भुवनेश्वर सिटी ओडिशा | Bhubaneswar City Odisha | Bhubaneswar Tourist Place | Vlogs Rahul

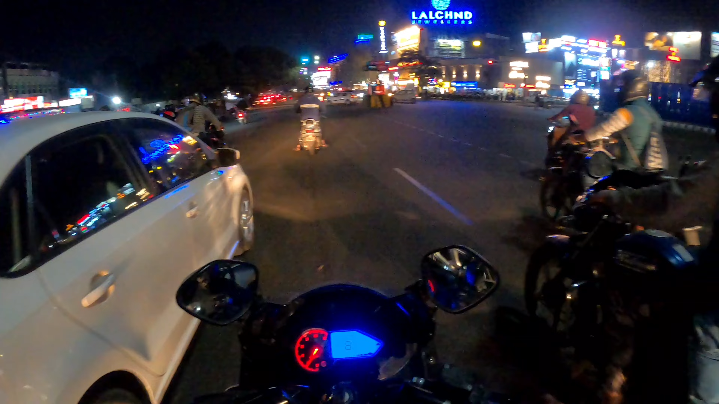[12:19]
जो लोगों कैसे अपना सिगनल ओपन हो गया है और यह देखो यहाँ पे बाटा और नजने क्या क्या यहाँ पे सोरूम है East
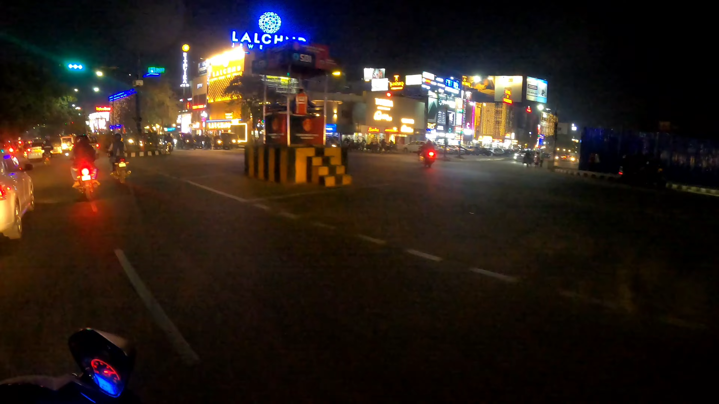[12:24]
Side जो आप लोगों को मैं दिखला रहा हूँ अभी हम आगे बढ़ रहे हैं वाओ
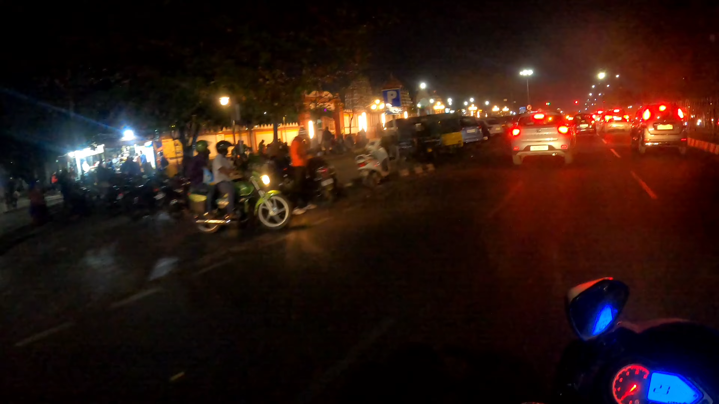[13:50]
पाटी तो लगा है और यह मंद
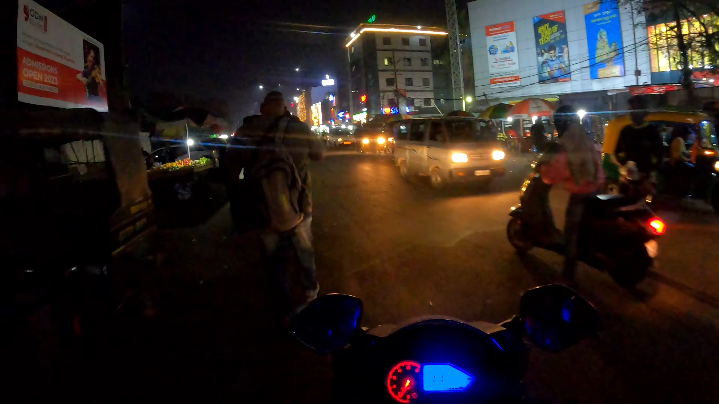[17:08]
मानता हूँ कि अभी साम का समय है अंधेला हो चुका है लेकिन जितना हो सकते हैं उतना मैं आप लोगों को बतला देता हूँ